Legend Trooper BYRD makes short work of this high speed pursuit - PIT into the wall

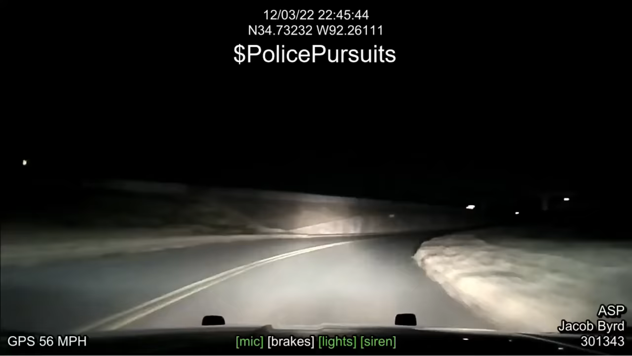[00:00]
You go westbound on 9th Street, westbound on 9th Circle College. No traffic, speeds are about 45. Continue westbound from 9th and Calm. We're in front of the Comprehend Suites. No traffic, speeds about 45 towards 30 east.
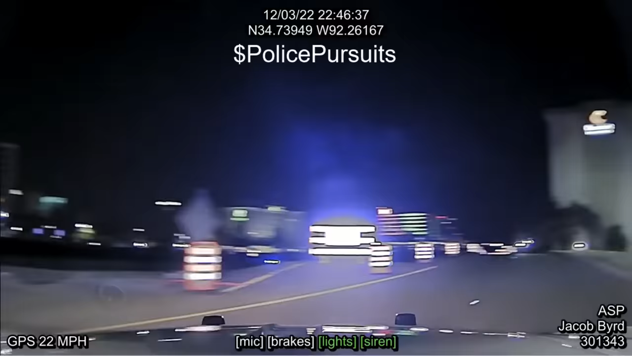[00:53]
One Broadway, speeds are 90, light traffic.